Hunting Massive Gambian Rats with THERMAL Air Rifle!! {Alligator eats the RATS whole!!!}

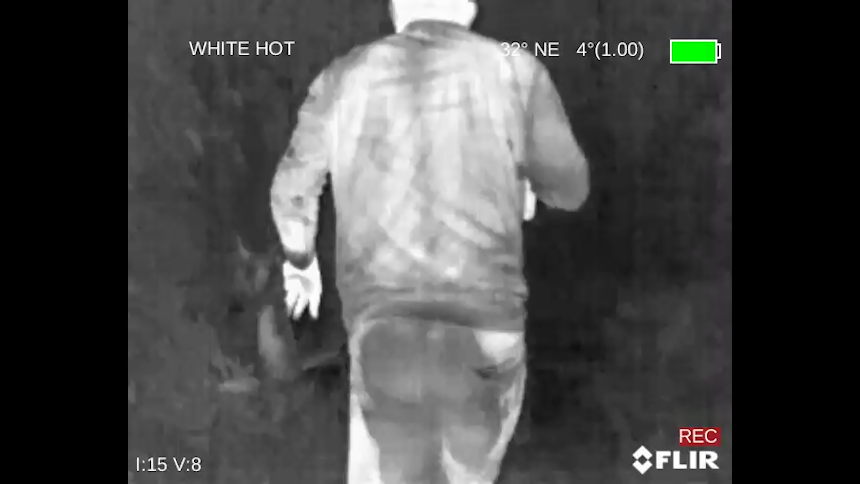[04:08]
it's so thick in here oh gosh i see one right here it's gonna be a long shot
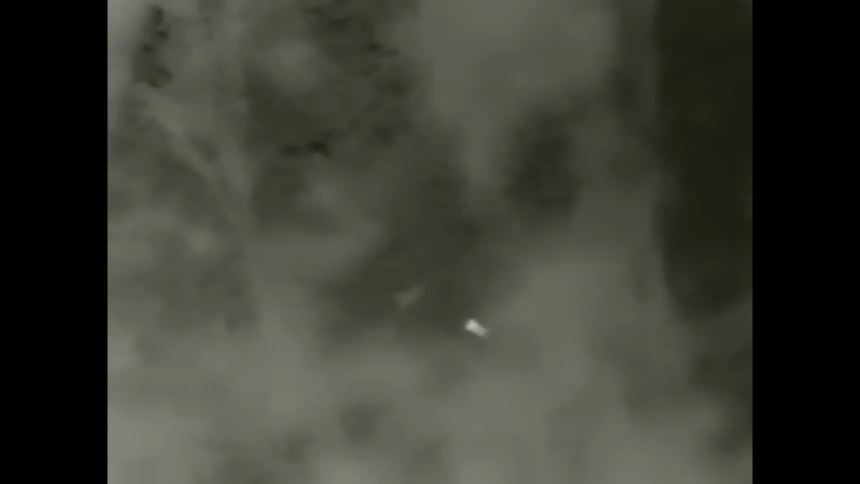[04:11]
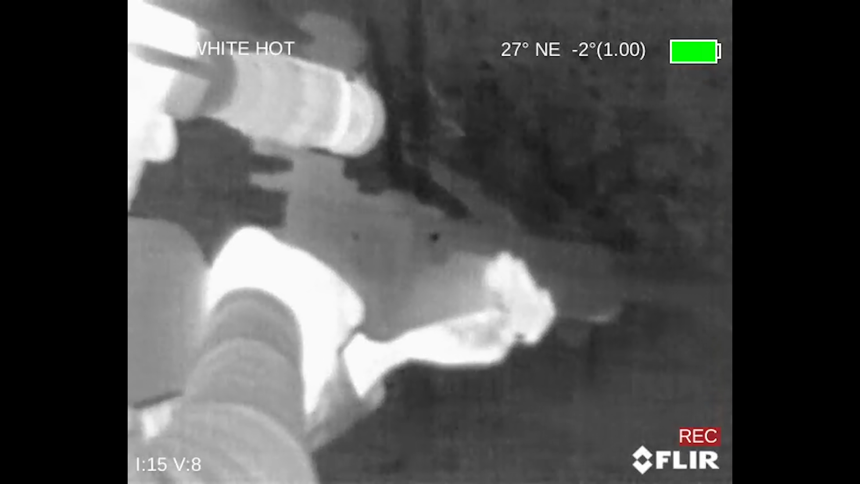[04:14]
that was my best shot yet
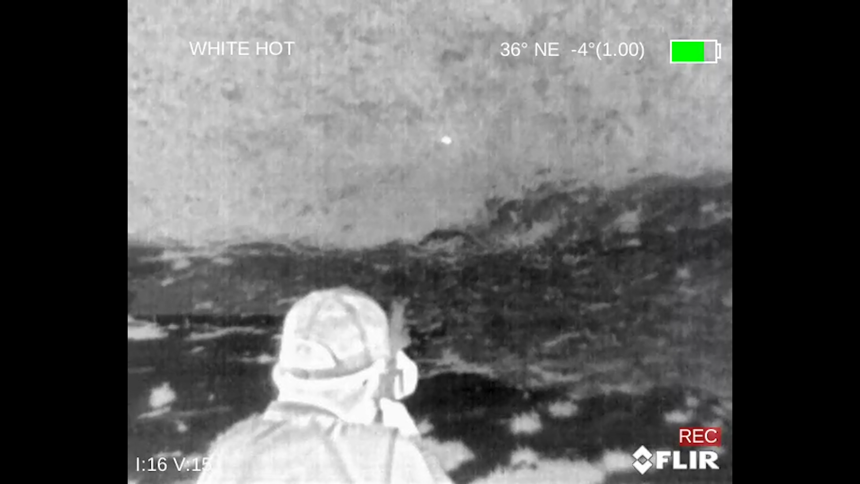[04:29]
yeah hard left no aim the gun aim the gun he's great point blank low low low low low low there
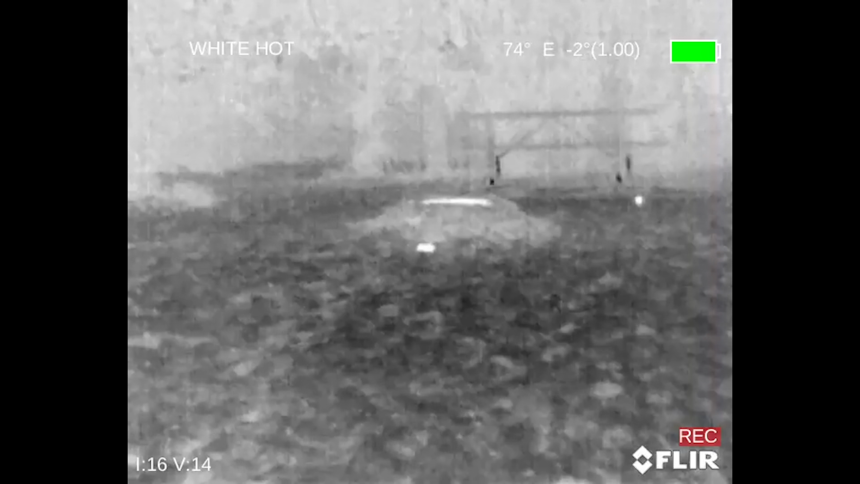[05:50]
a gazillion rats that ain't cool
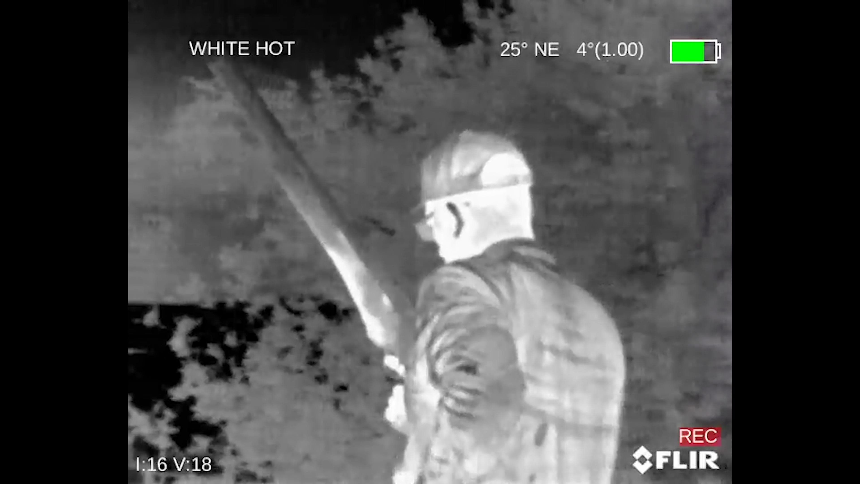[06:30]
sneaking down the beach real quiet and i hear something
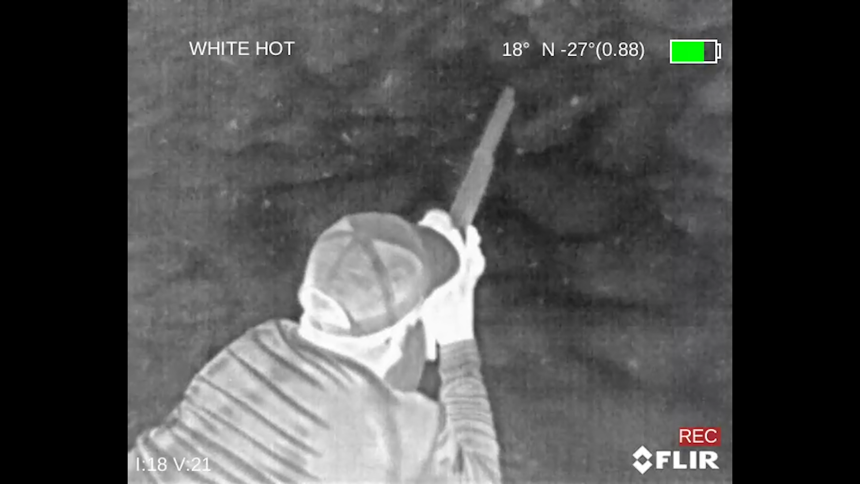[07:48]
got him all right you guys we're gonna head back to the boat see if we can't find a couple more
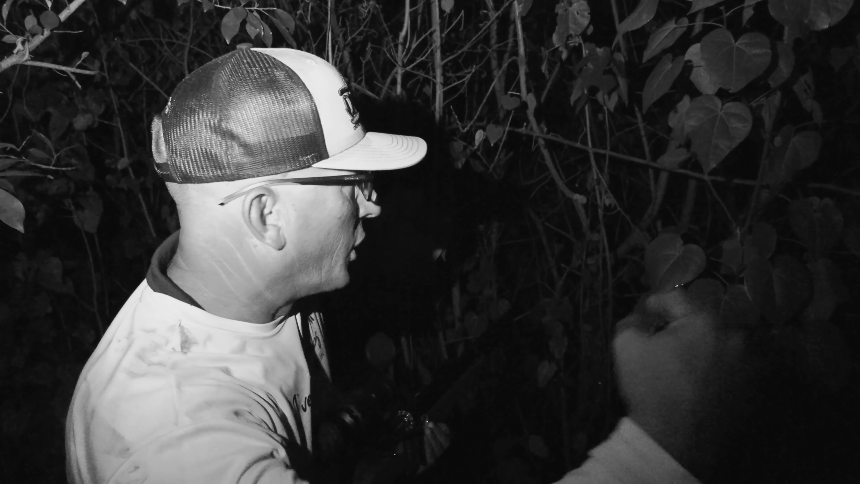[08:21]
these rats are like you can tell how thick everything is and they're just running through it so you're trying to get a shot and they're like bouncing all over the place he's looking at me right here
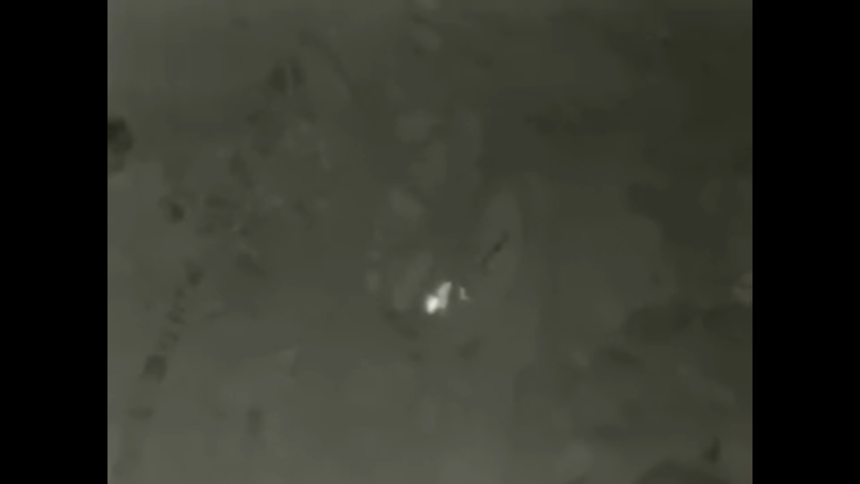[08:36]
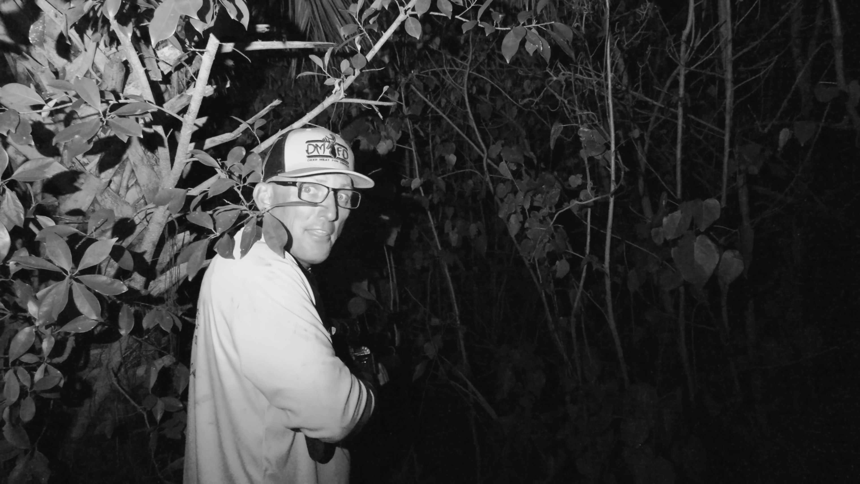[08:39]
that one ain't gonna walk away from that here's the deal as soon as i look away if i'm not looking through the scope it's complete darkness
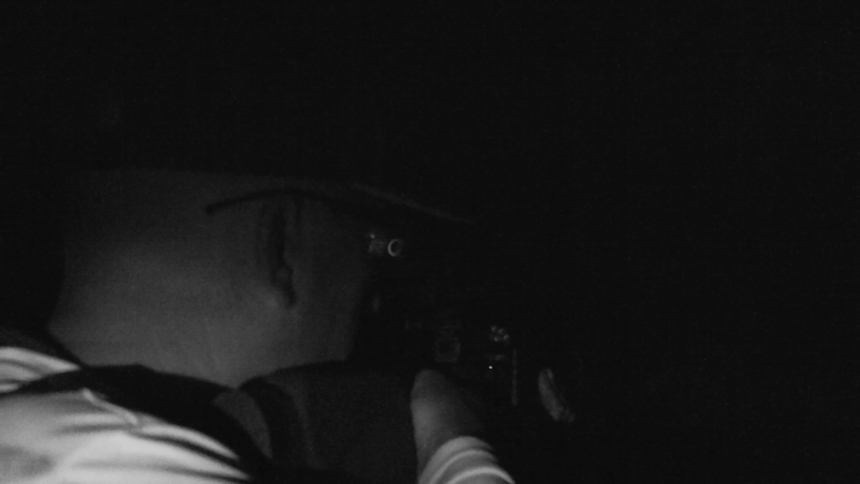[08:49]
i got a big one right here don't move hold on fire
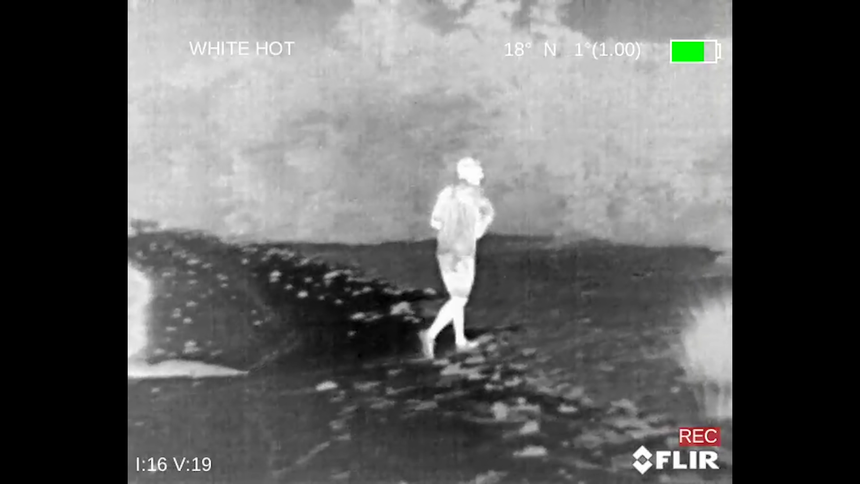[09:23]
we just keep doing laps up and down the island and every time we walk we see more and more and more